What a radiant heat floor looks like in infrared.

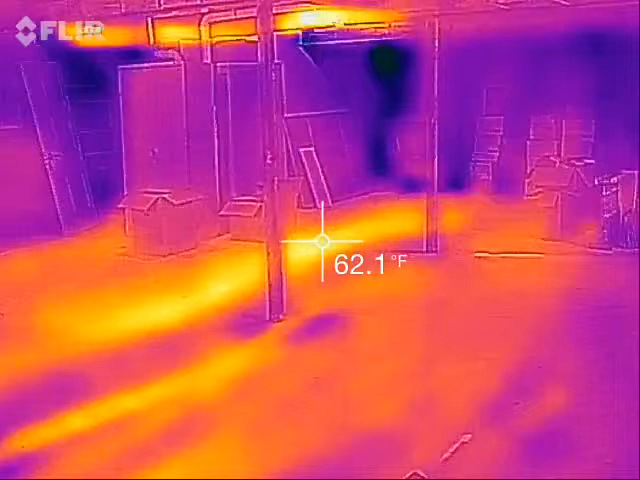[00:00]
On screen: spot 62.1°F
This is Nate Adams with Energy Smart Home Performance and standing in the basement of a Deep Energy Retrofit that I worked on and we're looking at radiant floor which actually I didn't have very
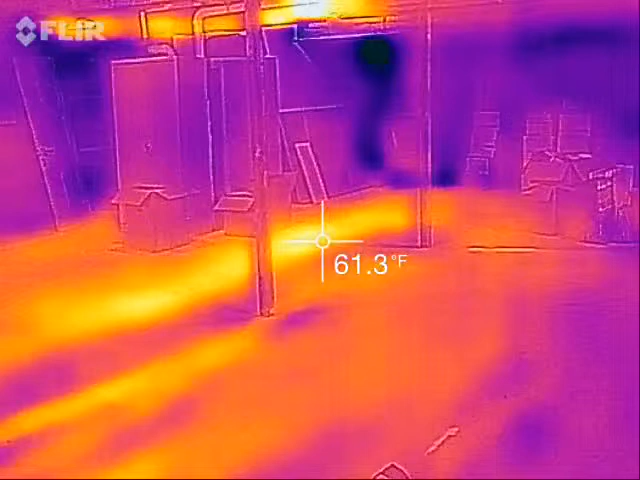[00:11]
On screen: spot 61.3°F
much to do with but I've just been working my way through understanding how it works and how well it works and so you can tell particularly like if I come right
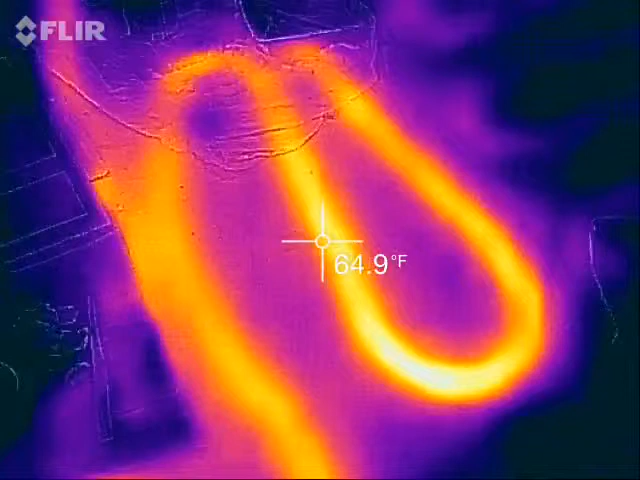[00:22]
On screen: spot 64.9°F
here here's the main loop and the set point is
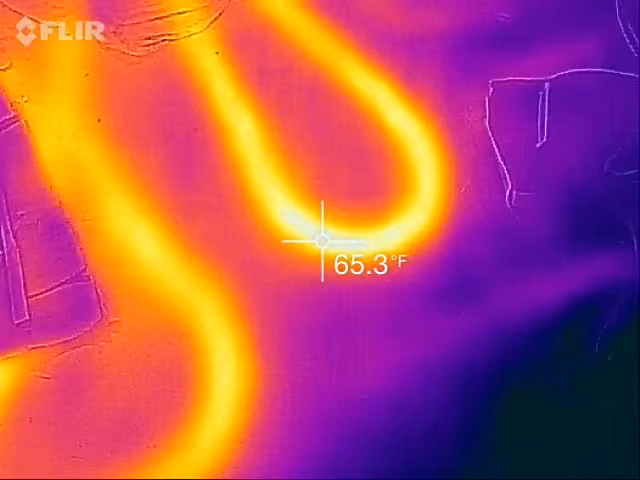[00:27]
On screen: spot 65.3°F
currently at 65 I just bumped it from 63 and you can
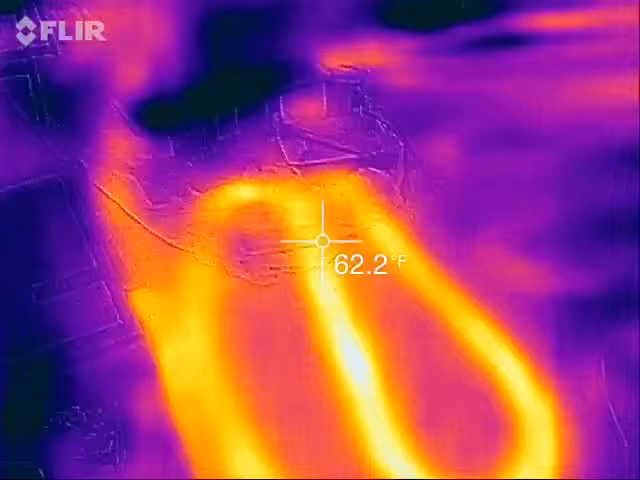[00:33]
On screen: spot 62.2°F
see right where the first couple of loops are and they end up dumping quite a bit of heat right in that area and
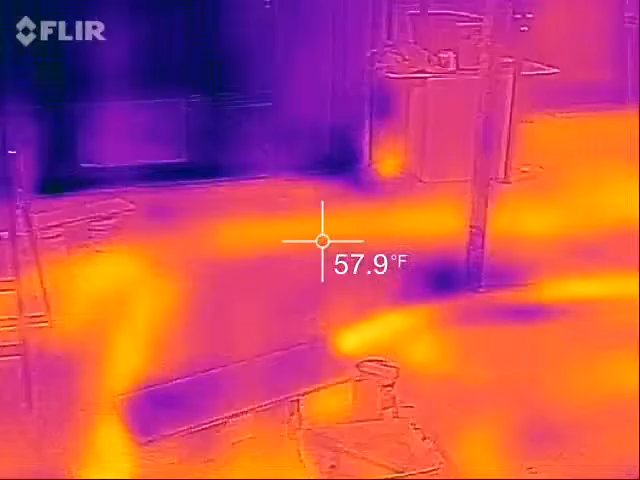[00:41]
On screen: spot 57.9°F
then they cool off as they go which you can kind of look for the temperature
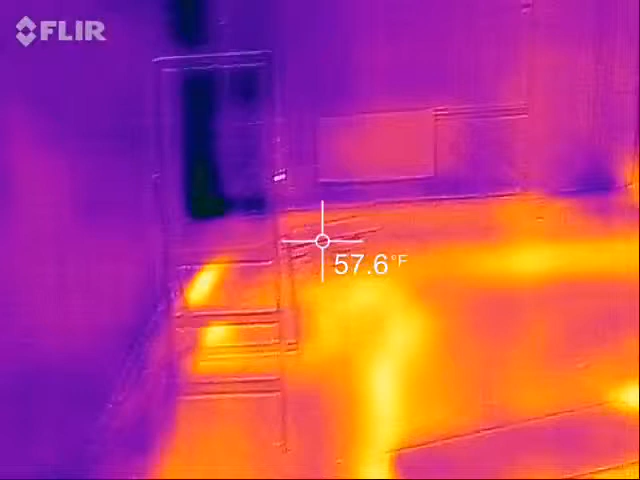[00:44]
On screen: spot 57.6°F
and see where the loop is going and as it gets cooler particularly when it comes back
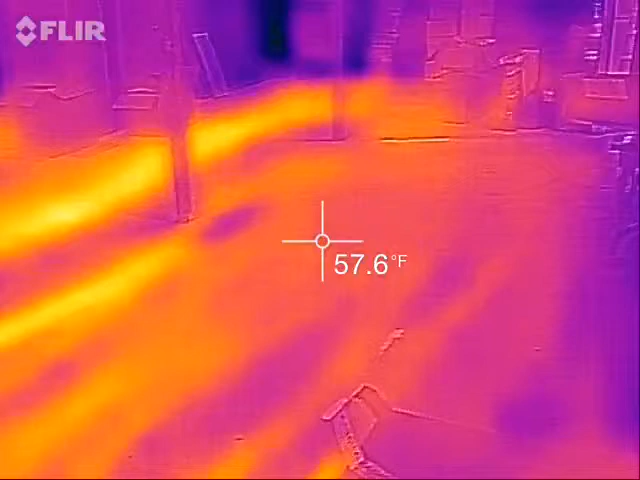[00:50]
On screen: spot 57.6°F
on this side
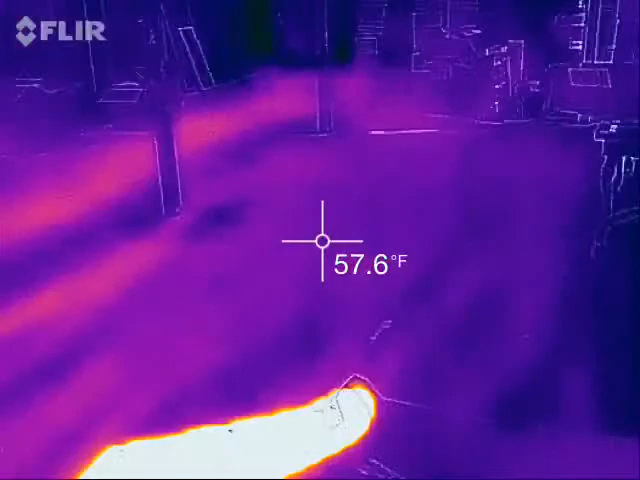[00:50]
On screen: spot 57.6°F
which is a good place
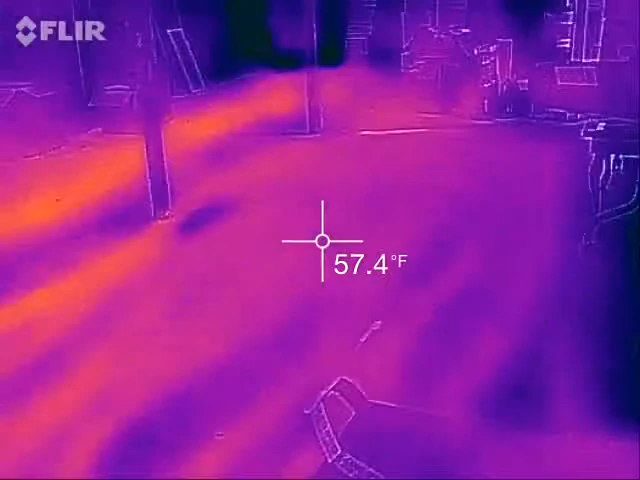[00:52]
On screen: spot 57.4°F
for it to get cooler because right over here that's the south wall
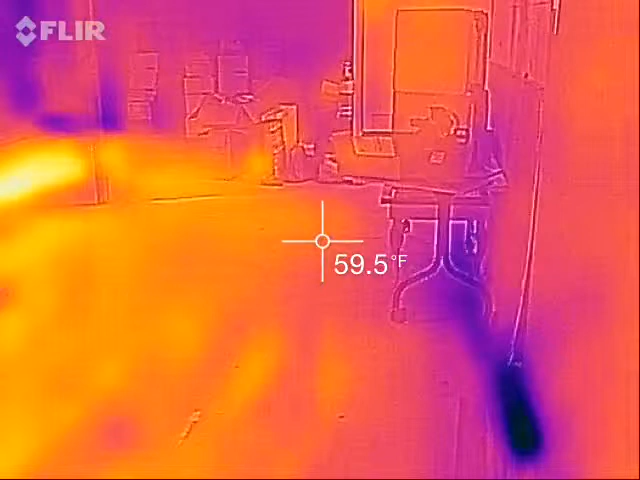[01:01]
On screen: spot 59.5°F
so the south wall is going to get a lot of sun so it'll get warmed up anyway so that's not a bad way to go
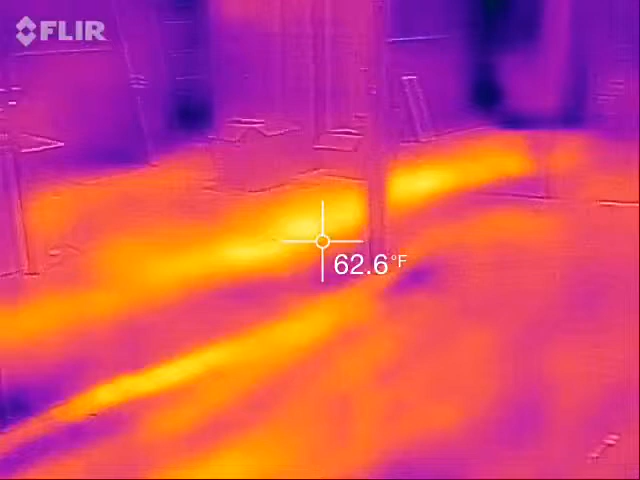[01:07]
On screen: spot 62.6°F
but it's just kind of curious to actually get to see how this works now it was set at 70 degrees down here and that made the first floor quite cozy but this uses an electric water heater so it's fairly expensive heat and so I wanted to turn it down so I tried it at 63 and that was too cold